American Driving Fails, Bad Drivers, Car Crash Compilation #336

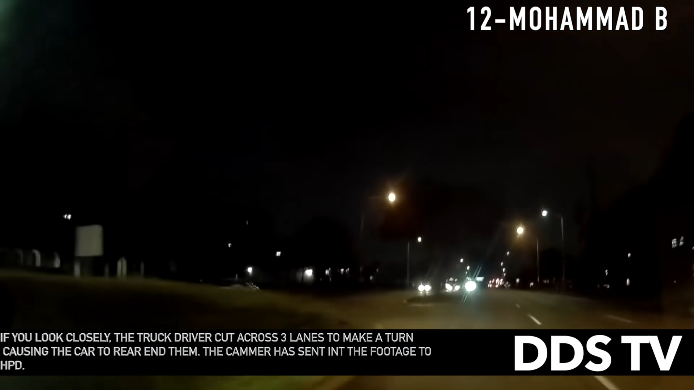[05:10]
If you look closely, the truck driver cut across three lanes to make a turn, causing the car behind him to rear end them. The camera has sent in the footage to HPD.
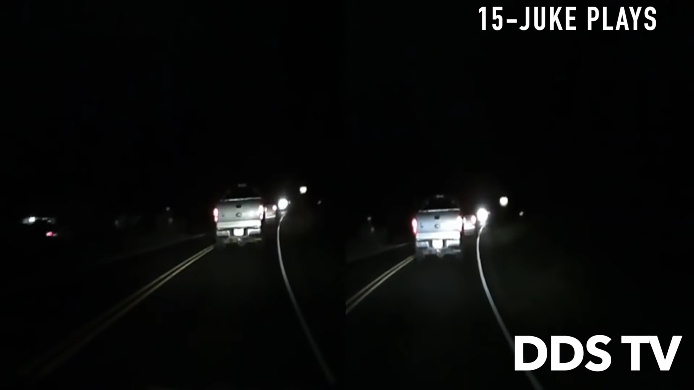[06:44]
The camera admits he shouldn't have high-beamed the driver. However, that driver stops their car and then tries to confront the camera in the middle of the road.